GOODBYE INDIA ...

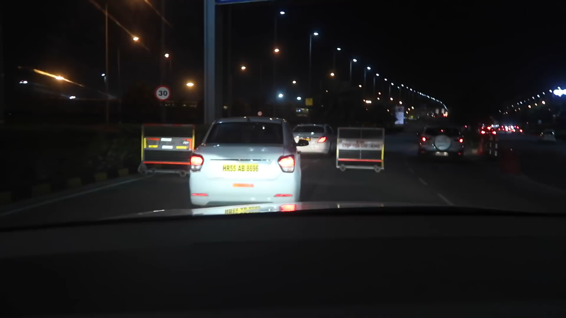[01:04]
courses in the street so you go slower like what here